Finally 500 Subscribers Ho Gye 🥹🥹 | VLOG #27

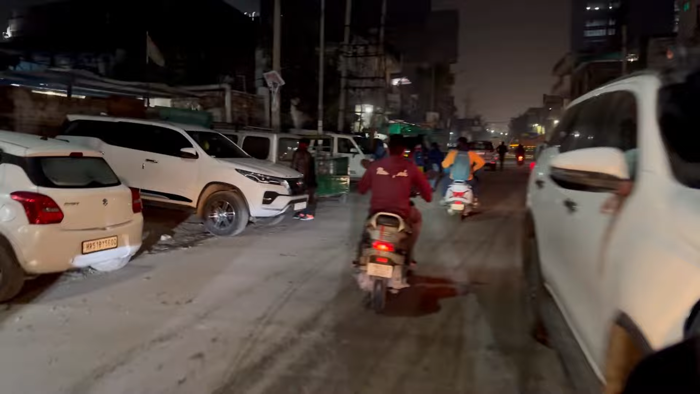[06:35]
भाई हम लोग एकदम शांति से चल रहे थे और ये भाई साहब जो आगे जा रहे हैं इनमें जाके जोश,
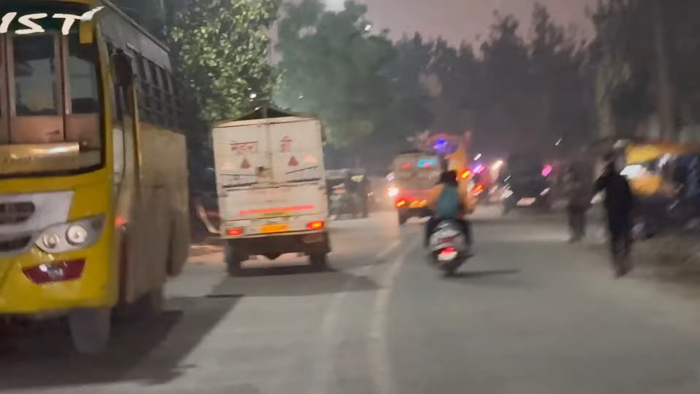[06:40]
तो भाई रेस लगा रहा है रेस लगा।
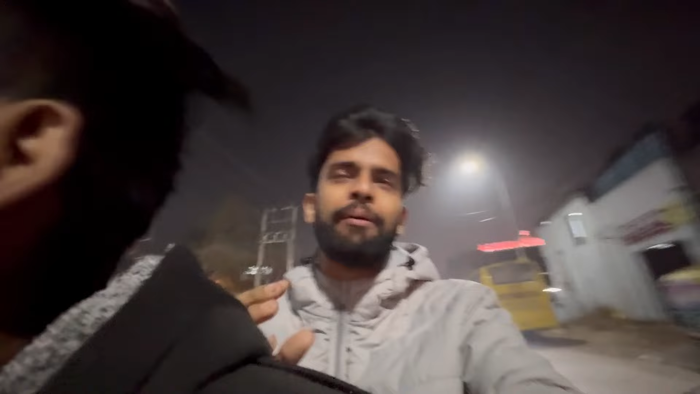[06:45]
हम शांति से चल रहे हैं साइड में, पर नहीं कोई होते ना कि हाँ भाई हमारे बाजू में कैसे है, तो भाई का जोश आ गया।
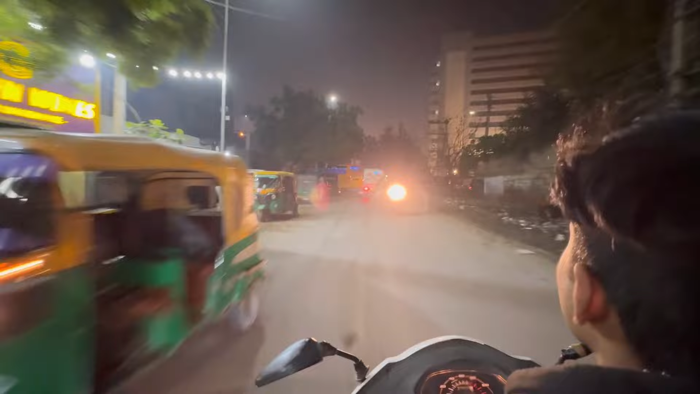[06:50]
भाई देखो कितने आगे पहुँच गए हमसे, ओह माय गॉड भाई तो जीत गए, वाह।